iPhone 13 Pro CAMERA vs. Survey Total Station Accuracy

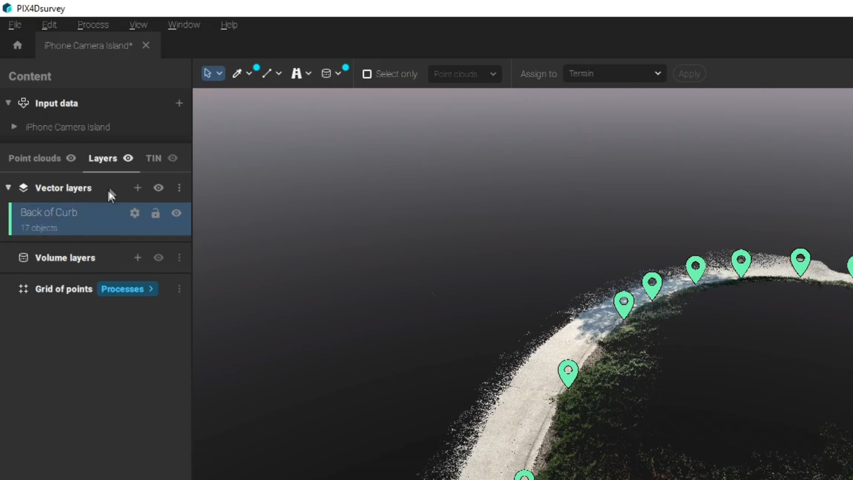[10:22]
Now I'm going to create a new layer and I'm going to call it gutter. And the same principles apply here. We're going to use the images to pinpoint the exact location of where the gutter is at every single one of these points along the island.
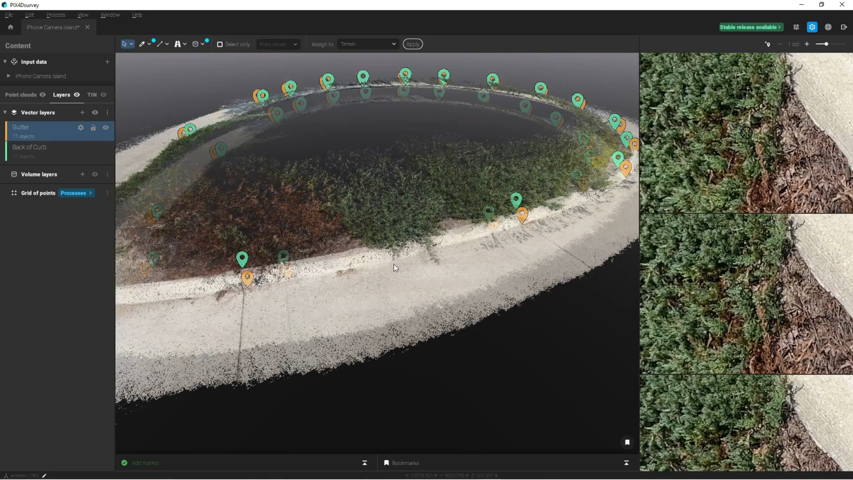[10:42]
All right if we zoom out here you can see we have positions for all the curbs and gutters around the entire island.